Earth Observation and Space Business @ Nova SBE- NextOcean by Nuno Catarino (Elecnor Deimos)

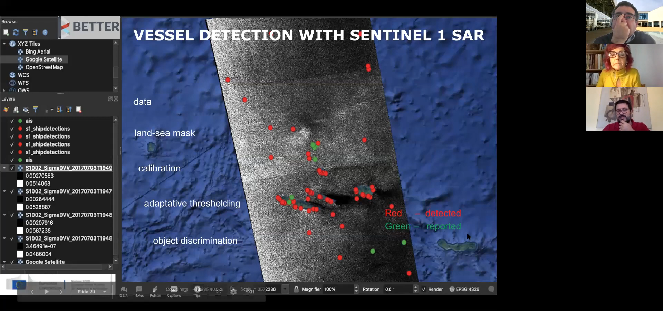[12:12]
but at least covers these inconsistencies. So for example, here you have a lot of detected ships and some that were reported, but most of them were not. They may be recreational vessels as well.
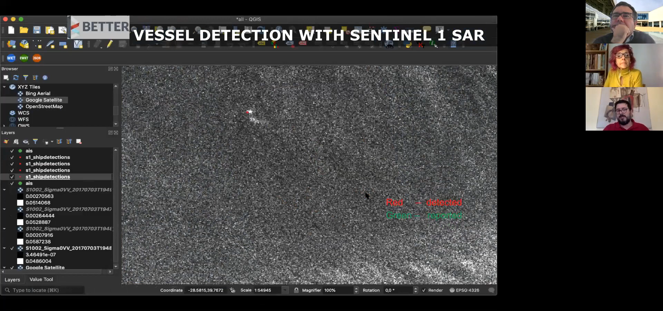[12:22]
Here's another example. You have detected and reported fishing boats. One of the things that we plan to use, this is not,